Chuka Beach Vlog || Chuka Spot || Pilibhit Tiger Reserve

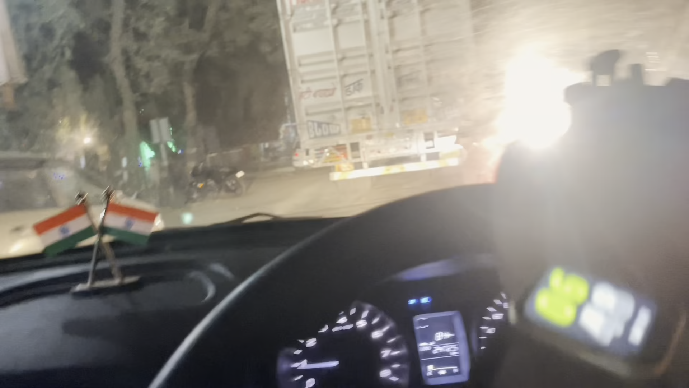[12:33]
भाई, न्यू ईयर पे आप ये देखिए नेहरू पार्क कितने अच्छे से सजा हुआ है, और काफी भीड़ है ना जी,
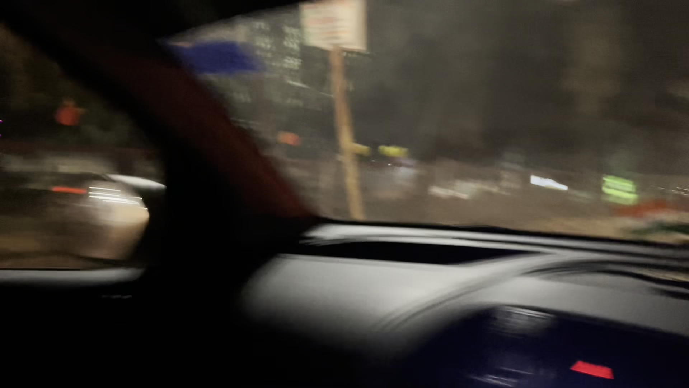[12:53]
बहुत बेहतरीन सजाया। हाँ I love Pilbit लिखा है। चलो चलते हैं अब घर पे फिर आपसे बात करते हैं।